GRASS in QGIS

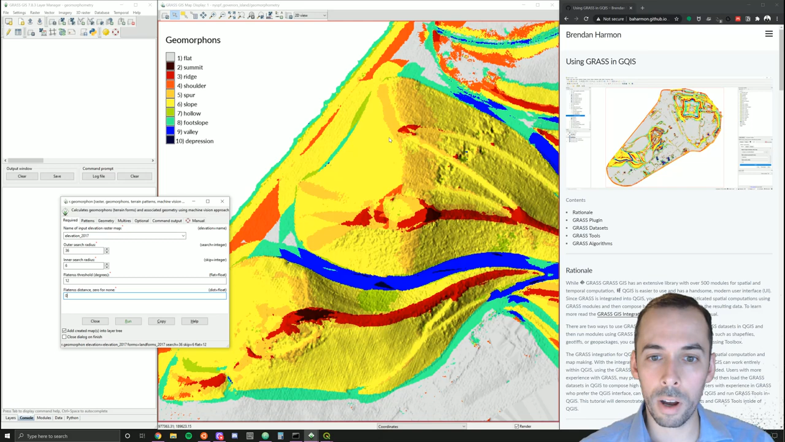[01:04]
So in this tutorial, we're going to use the module r.geomorphon to automatically classify landform categories from a digital elevation model. And we're going to do this in QGIS. Now, QGIS has a sleek, modern user interface.
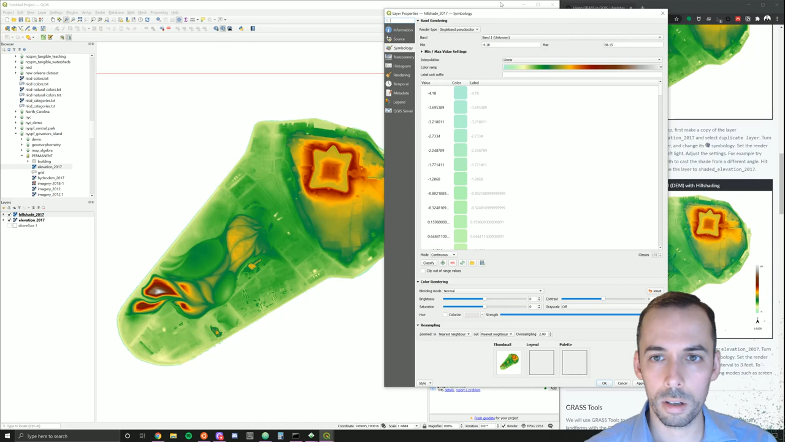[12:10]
To open up the symbology menu. Here in the symbology menu, I'm going to pick the render type. I'm going to change it from single band pseudo color.
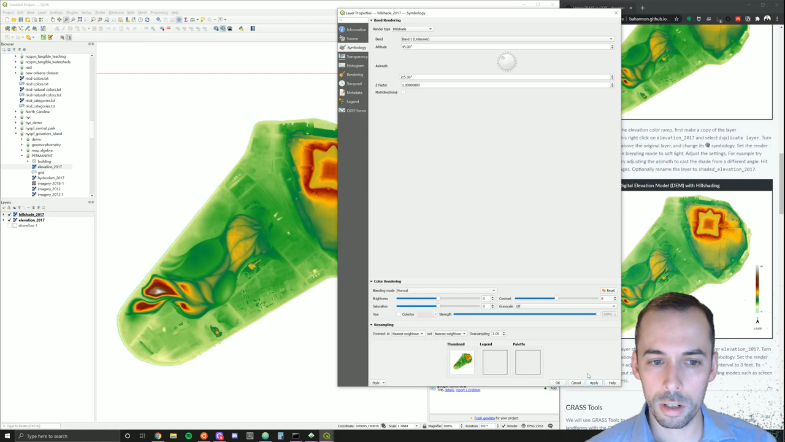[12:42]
So we can see the result. There's our hill shade. If I increase the Z factor. And apply.
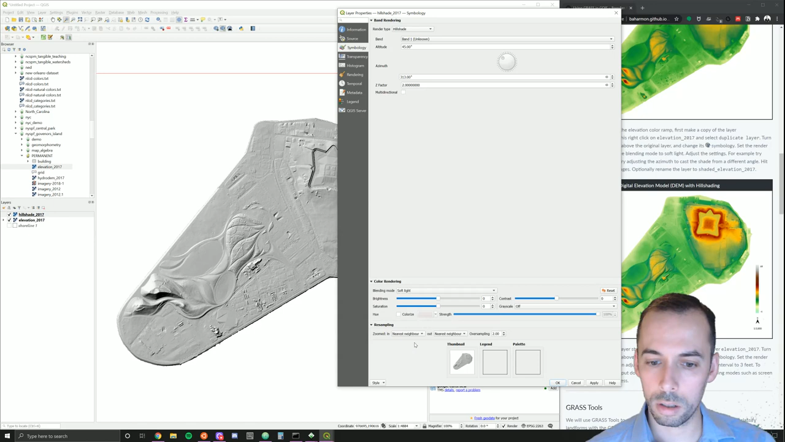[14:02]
We can use the blending modes down here. So I'm going to change the blending mode, for example, to overlay or soft light.
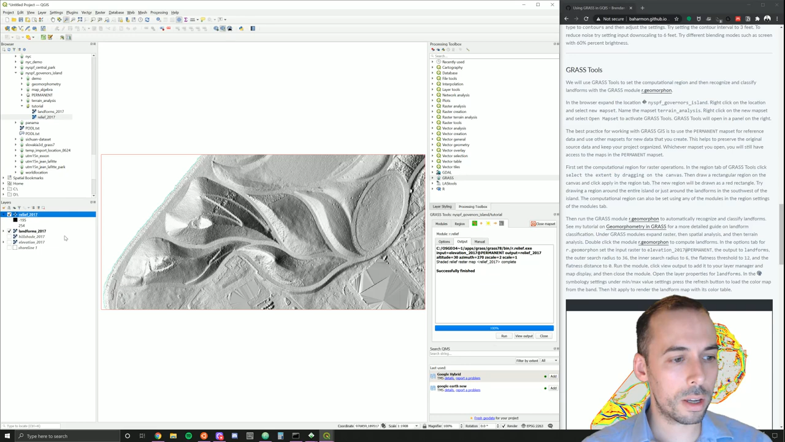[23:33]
To blend this with the landform layer, we'll go to the symbology and look at color rendering blending mode.
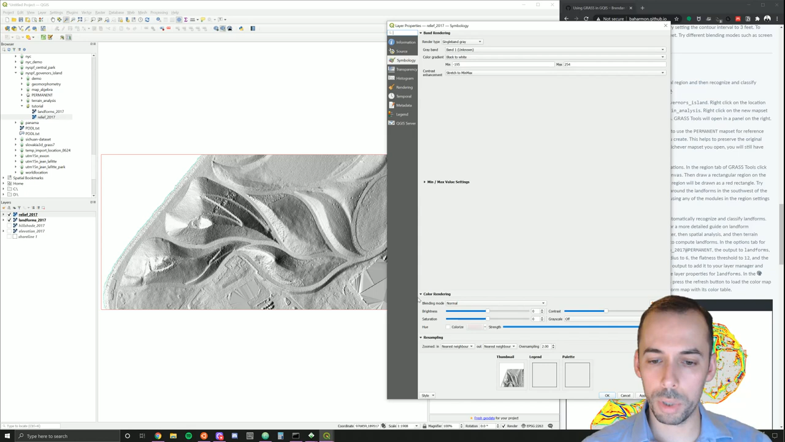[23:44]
I'm going to set this for example to screen or multiply.